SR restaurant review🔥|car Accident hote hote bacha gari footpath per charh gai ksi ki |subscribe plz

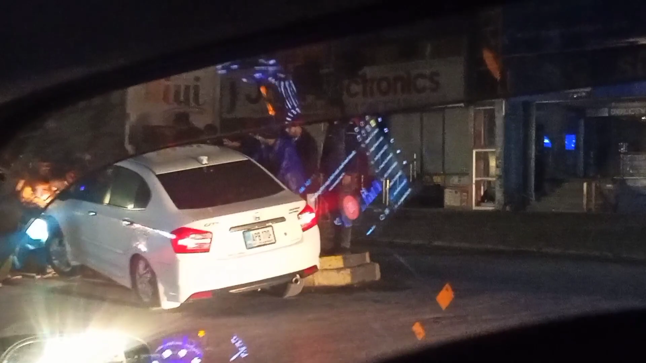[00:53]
I don't know if the driver was sleeping or what was going on. There was a family in the car. There were ladies and ladies with the driver.